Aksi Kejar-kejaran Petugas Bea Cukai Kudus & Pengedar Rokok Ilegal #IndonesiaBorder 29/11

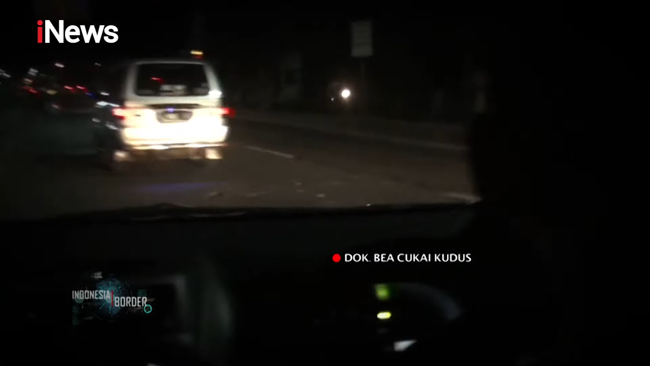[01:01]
Tim Bea Cukai Kudus menggagalkan pengiriman rokok ilegal yang diduga berasal dari Jepara, Jawa Tengah.
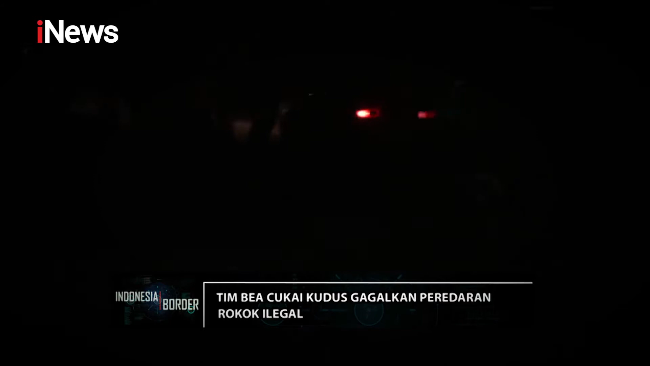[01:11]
Penggagalan berawal dari informasi yang didapat petugas bahwa rokok ilegal tersebut diangkut dengan menggunakan minibus.
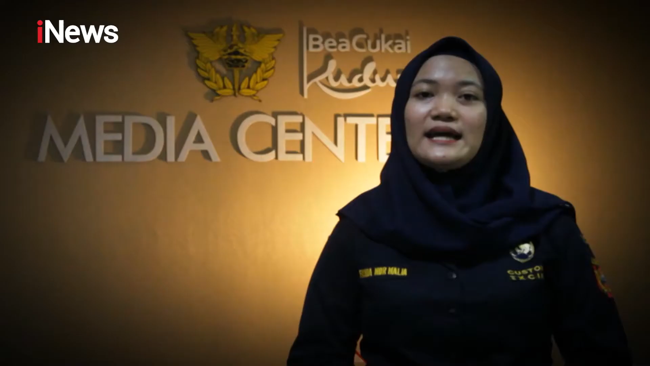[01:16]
Tim intelijen dan penindakan Bea Cukai Kudus melakukan analisa terhadap informasi tersebut dan segera melakukan penindakan.
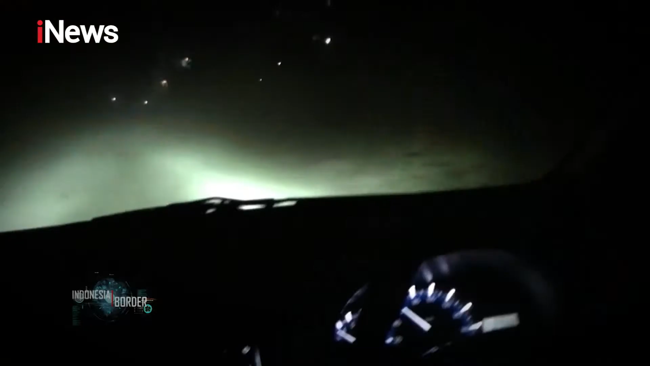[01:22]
Tim segera melakukan penyisiran di Jalan Pantura, Jepara, Semarang pada pukul 19 waktu Indonesia Barat. Tak berselang lama,
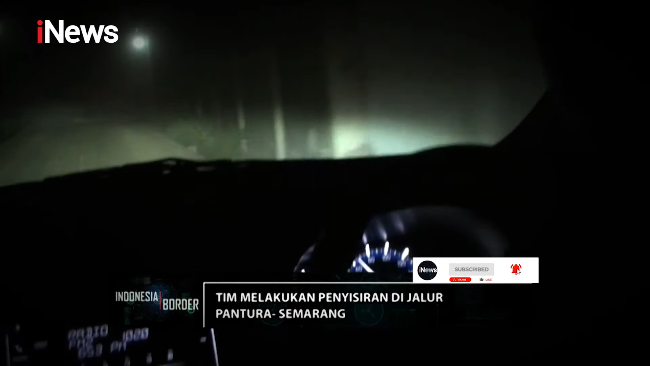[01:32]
titik lokasi sarana pengangkut dengan ciri-ciri sebagaimana dimaksud berhasil ditemukan.
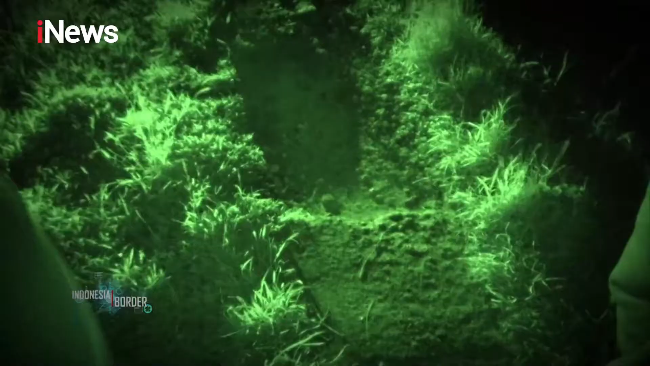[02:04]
Pengejaran berlanjut sampai ke area persawahan dan berhasil dihentikan.
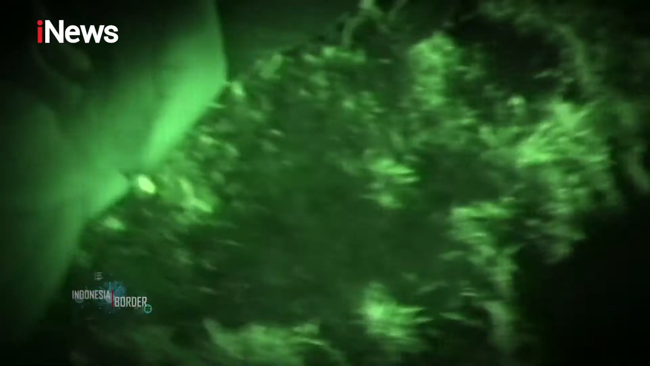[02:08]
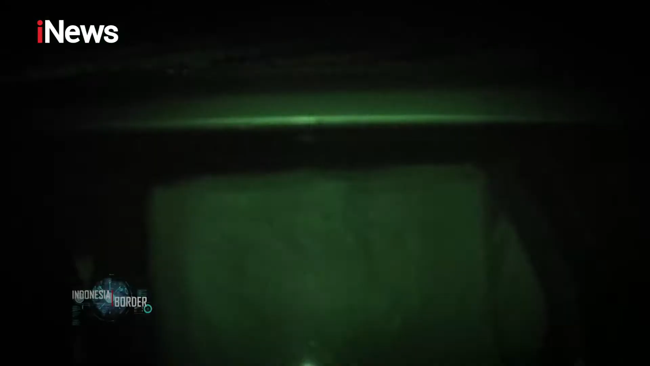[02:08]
Lokasi penindakan berada di persawahan Desa Meranak, Kecamatan Wonosalam, Kabupaten Demak. Pelaku sempat mencoba melarikan diri dari kejaran petugas dengan memasuki area persawahan dan meninggalkan mobil dalam kondisi mesin masih menyala.
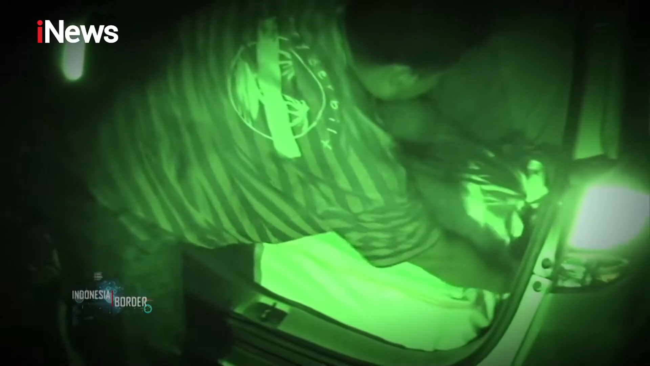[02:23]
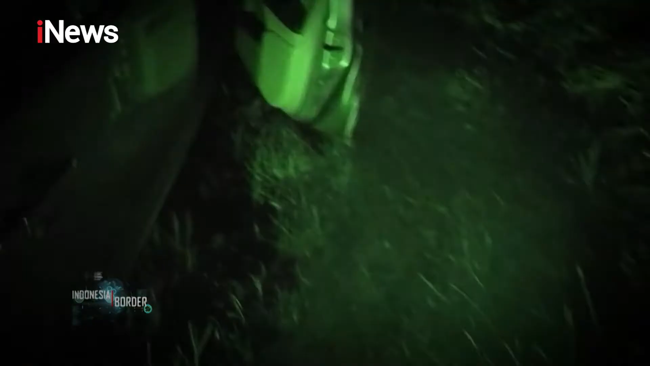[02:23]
Pelaku bersembunyi di tengah area persawahan yang pada saat itu kondisinya adalah malam hari. Abaygo.
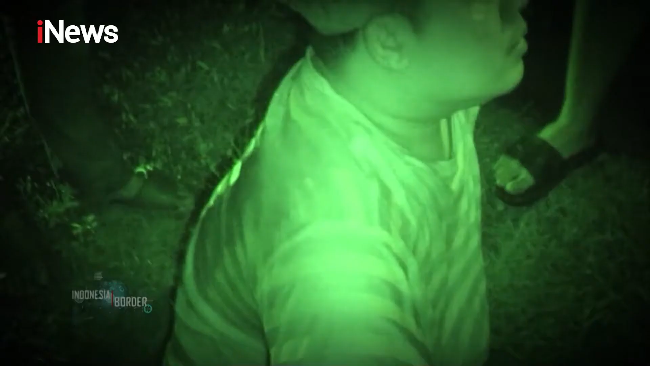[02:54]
Petugas menangkap dua pelaku, yaitu sopir berinisial AS dan kernet berinisial MA.
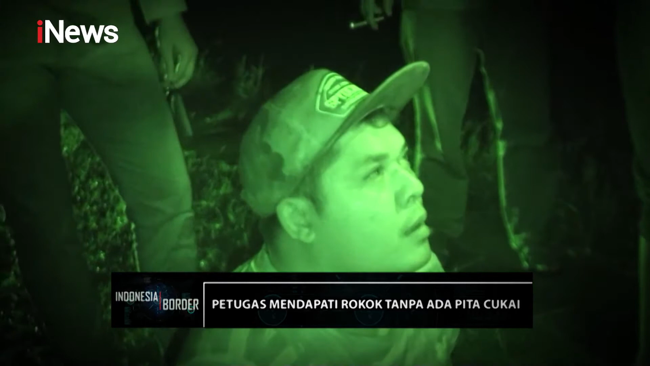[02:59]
Kedua pelaku beserta barang bukti kemudian dibawa ke kantor Bea Cukai Kudus untuk pemeriksaan lebih lanjut.